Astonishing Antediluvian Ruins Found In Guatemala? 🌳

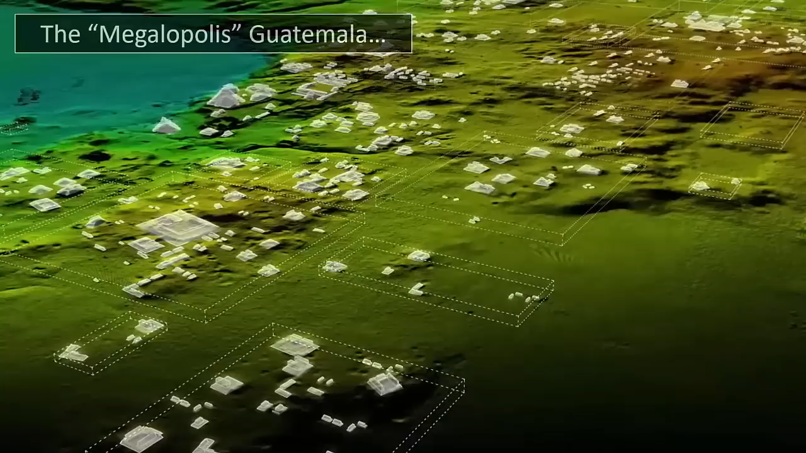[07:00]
Although some clearings dotted within this landscape have been spared, somehow avoiding the suffocation of trees, it has been discovered that these sites, long argued as separate sites of habitation, were,
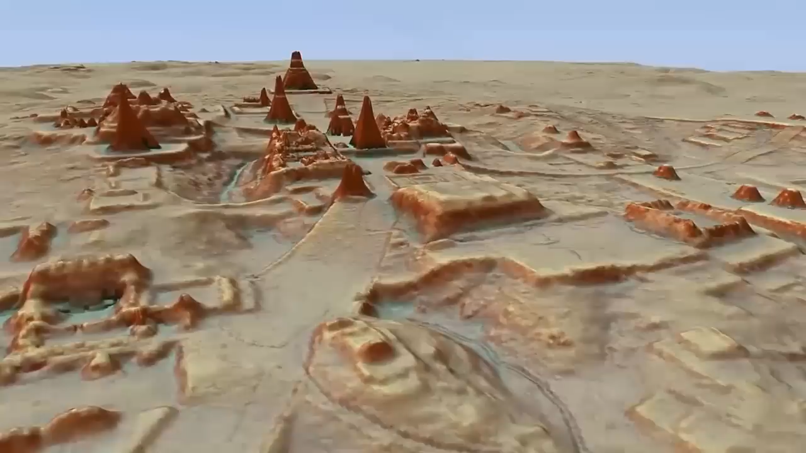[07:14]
in reality, once part of the same gigantic city, one of unimaginable size and complexity, that was unquestionably home to not mere thousands,
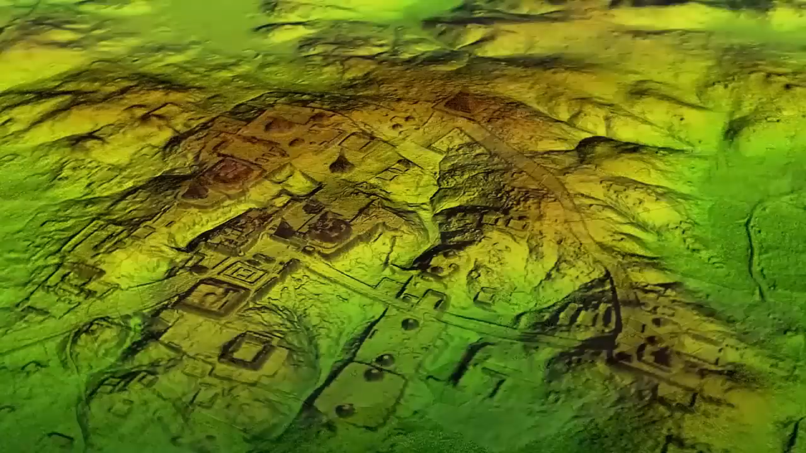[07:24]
but was in fact a settlement that was home to more than 10 million.